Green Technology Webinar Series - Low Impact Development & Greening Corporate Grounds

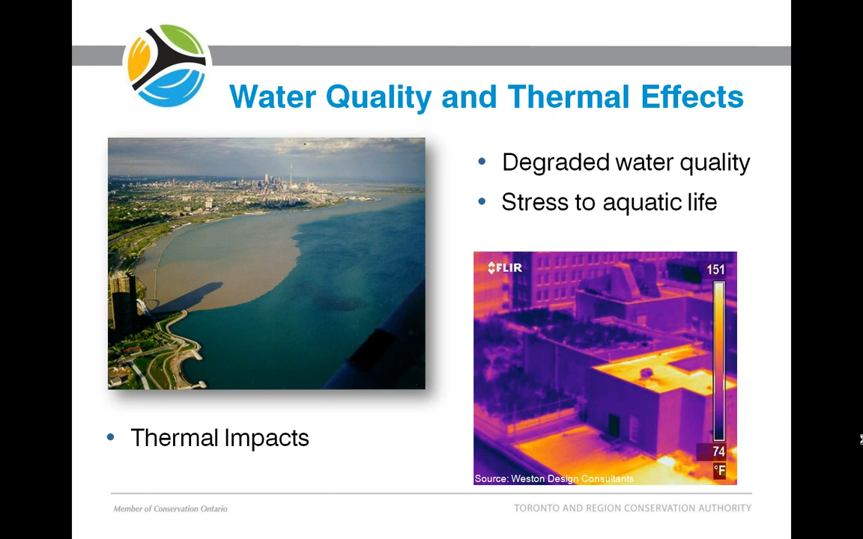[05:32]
On screen: scale top 151°F, scale bottom 74°F
In the picture here on the right, you see a green roof here and a black roof here. They're very different in terms of the amount of heat that they absorb and emit. So,